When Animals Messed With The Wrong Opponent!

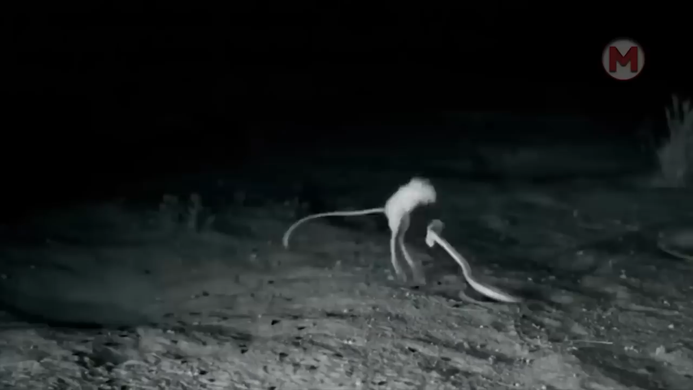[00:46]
Amazing reflexes and agility allow them not to become another victim of creeping predators.